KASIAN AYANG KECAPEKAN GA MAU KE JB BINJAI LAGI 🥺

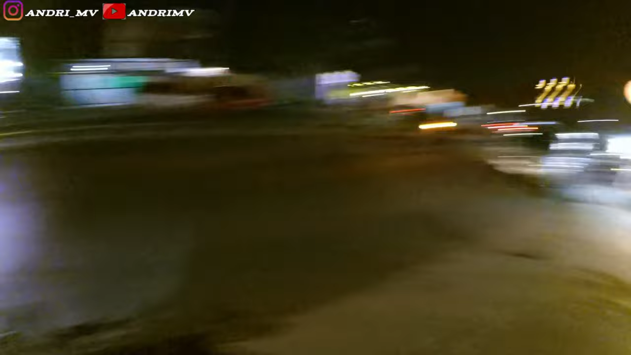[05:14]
Rame di sini guys, Jalan Setiabudi ini.
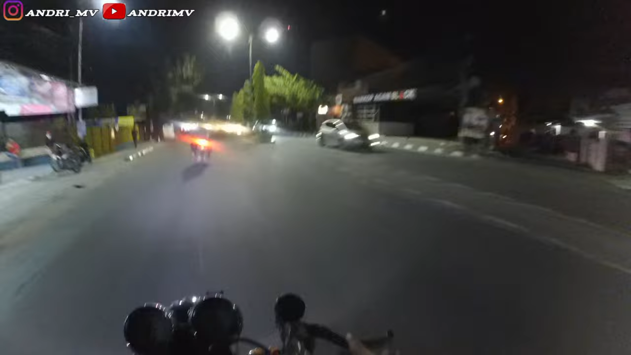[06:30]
Memang kalau dari rumah ke JB itu jalan Binjai, jalan baru Binjai, emang jauh kali guys, sejam lebih itu. Tapi puas juga lah, sampai sana aman, nggak hujan, rame, ramenya gila, banyak yang ngeset juga, motor-motor goib. Tapi yang kasihan ini ayang gua guys, capean nih guys, pegangan yang bener di bawah.
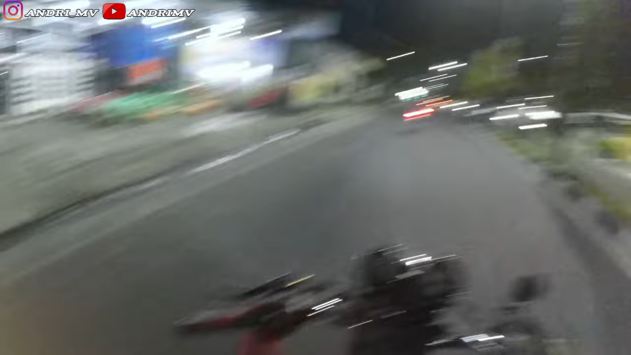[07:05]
Nah, oh ya jauh. Kenapa mukanya kayak gitu, kayak barong, tau barong? Capean deh guys. Aduh, gimana ini? Aduh, eh, macet lagi.